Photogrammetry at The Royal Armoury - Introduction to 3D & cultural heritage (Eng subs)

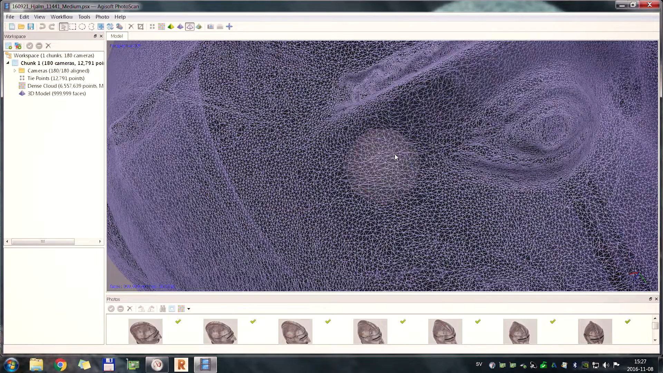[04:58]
ovanpå detta sedan så kan man lägga texturen, alltså bildinformationen från våra stilbilder.